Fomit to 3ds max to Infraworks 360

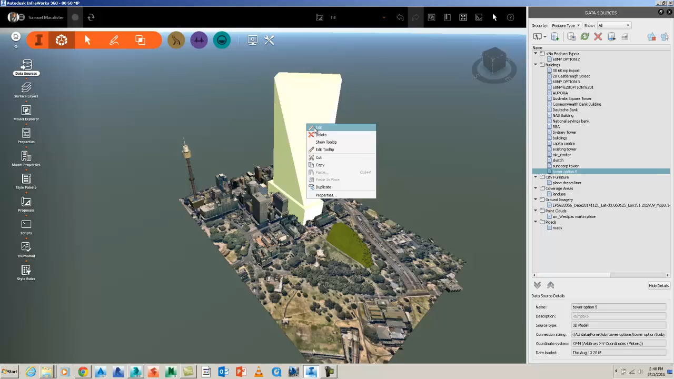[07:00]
So I can either edit it and rescale it down this way to the height that I want. So you can see here I've got my height at being maybe 200 meters.